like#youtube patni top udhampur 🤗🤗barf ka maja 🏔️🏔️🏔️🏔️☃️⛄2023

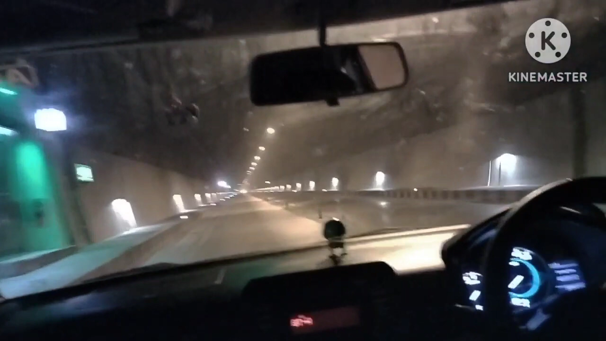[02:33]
तो पहाड़ के अंदर सुरंग बना के रोड बनाया गया है, कितना लंबा कंटिन्यू पूरा लंबा रास्ता है।